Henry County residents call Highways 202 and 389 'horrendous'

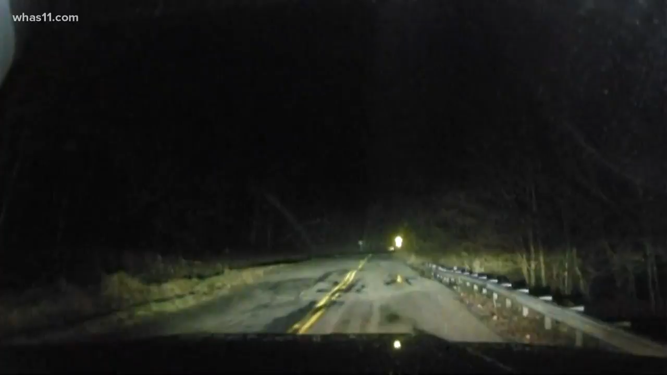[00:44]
a roller coaster those continue on all the way down through 389 so it's not just this area that we're seeing right in front of us and it's time and it's the reason why so many people don't feel safe out here